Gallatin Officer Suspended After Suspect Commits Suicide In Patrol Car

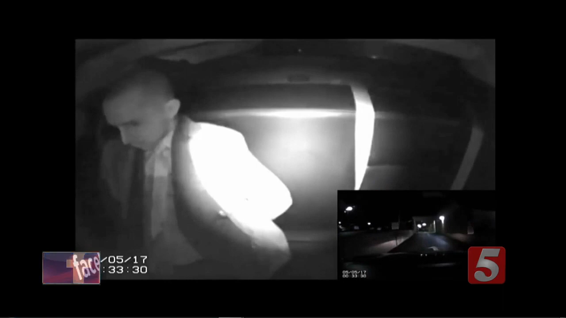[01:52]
The police report states when he got out of his cuffs, he reached inside his jacket. Hey, put your hands back behind your back. Grabbed a gun. Right now. And shot himself once in the head. Oh, gosh.